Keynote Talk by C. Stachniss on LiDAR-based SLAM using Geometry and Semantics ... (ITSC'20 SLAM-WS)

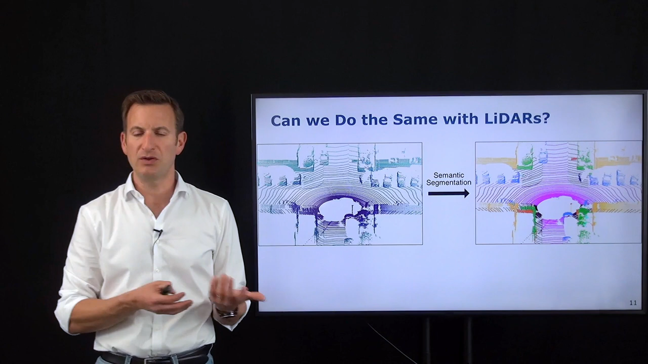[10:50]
refers to a semantic class and how can we do this ideally exploiting the existing cnn architectures so what we can do is instead of using the full 3d information because it's quite difficult to feed it into the such a cnn we can turn the 3d point cloud into a range image because in the end the scanners also produce an image so the scanner is rotating with in this example for example 64 lidar beams and the scanner is rotating and taking those scans so we can see this actually as
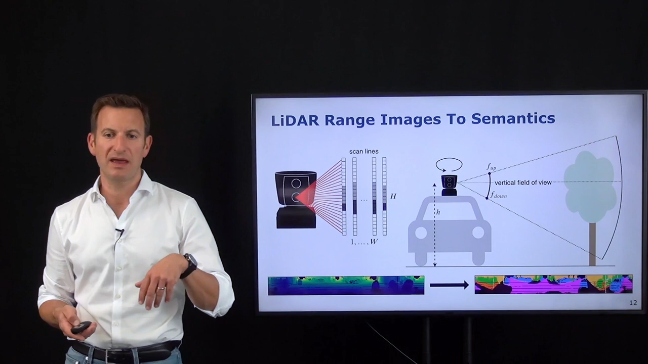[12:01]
representation and then turn it into a semantically annotated range image so if you can get estimate the semantic information based on this range image we can then project this information back into the 3d scene and then obtain the semantically segmented 3d point cloud so instead of doing this directly we can actually go through the range image representation perform the semantic segmentation in the range image we can exploit the idea of images and then
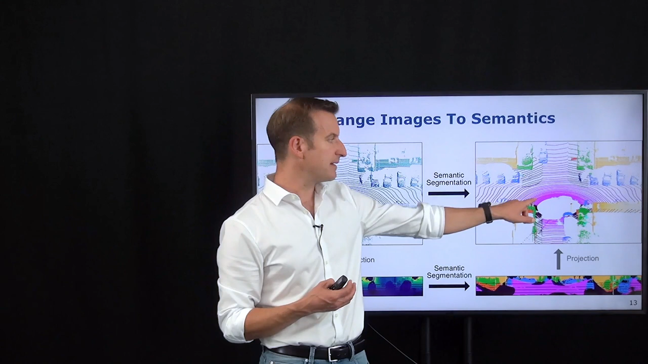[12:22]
project it back into the 3d scene what we need in order to do this beside this cnn which sits here and does the work we need to train these systems so we need to have a system
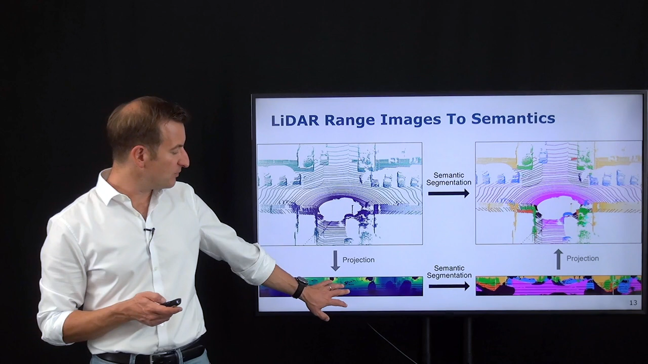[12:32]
which allows us to train how semantic objects look like in this range image representation and for that the team from my lab together with the labs of
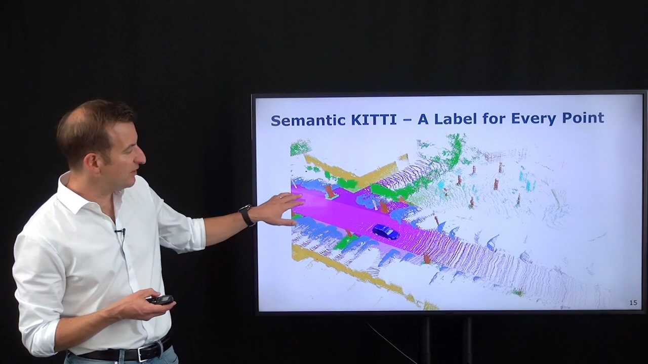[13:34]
is a car driving around what i really like to see you can actually see the kids here on the swing as the red object going forth and back because really every scan is manually
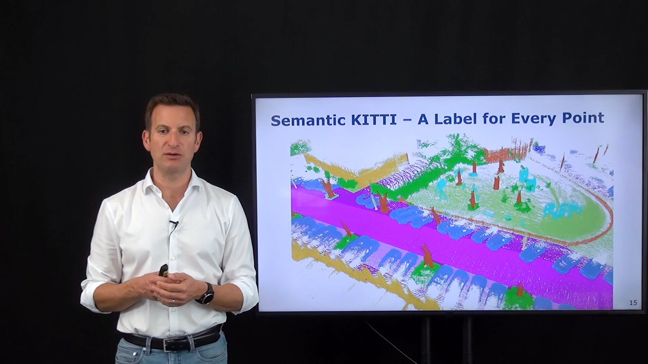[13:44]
annotated saying which semantic class this pixel belongs to and the approach we have been developed or the work done by andres jens belay as well and a few other
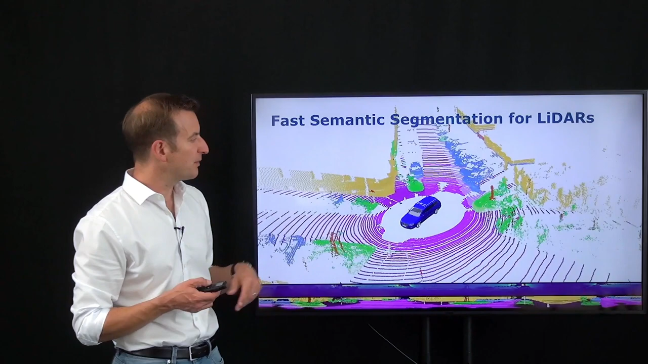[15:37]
we can actually fix this information so if you look here to the semantic segmentation approach for lidar scans and this is kind of the standard output that the cnn architecture generates you can see it here on the walls you can see a lot of shadows of those cars
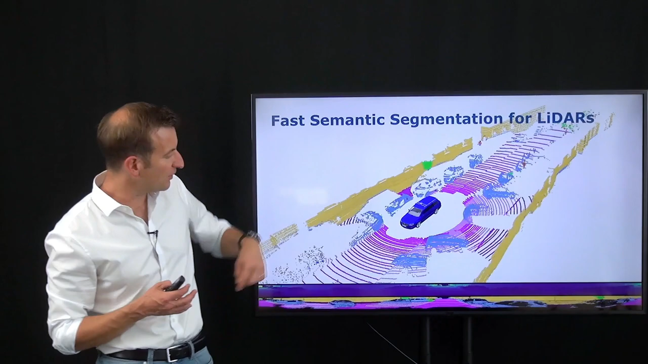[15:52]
which are not very well represented and so the question is how can this cleaning of the labels actually help us to do a better job and i want to draw your attention to those circles over here
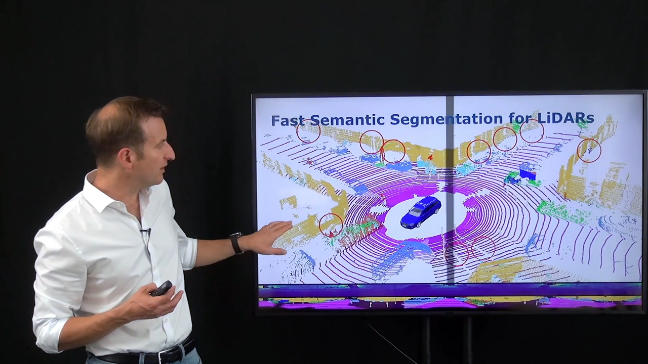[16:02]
and then we can actually turn the sweep over it and fix the mistakes that we have seen
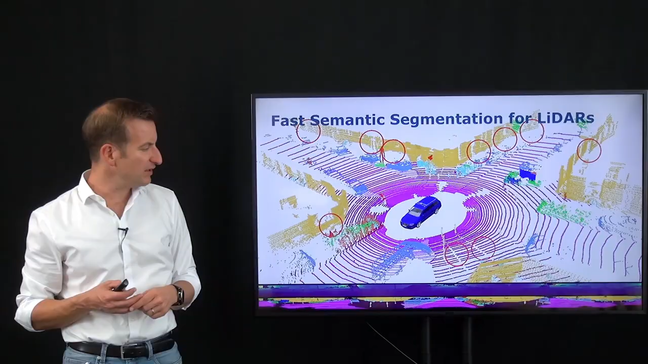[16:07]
in those circles and as a result from that the approach will generate
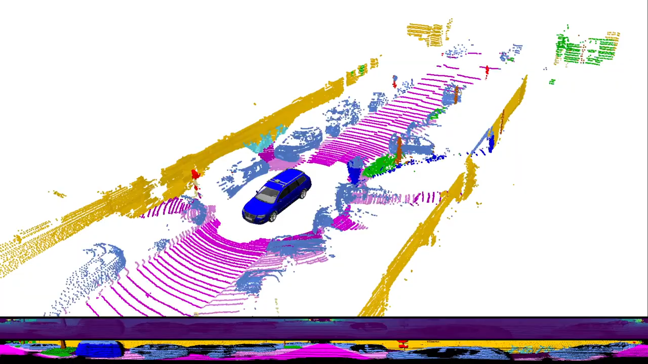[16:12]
smooth trajectories or smooth labels that you can see all the or most of these boundary effects of the of the semantic segmentation bleeding into the environment
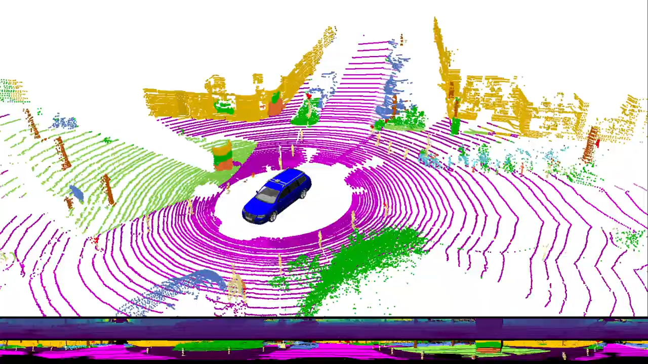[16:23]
actually goes away because we get consistent semantic labels
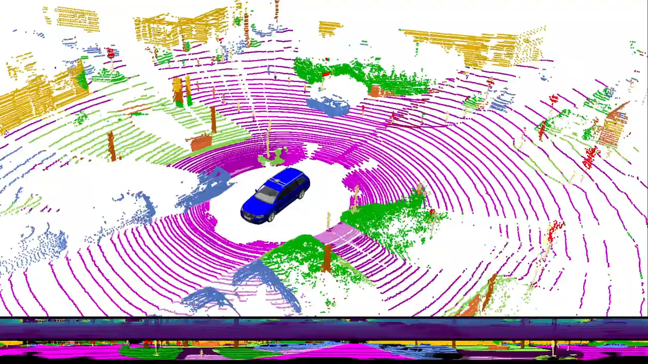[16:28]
estimated from the lidar data so that we can take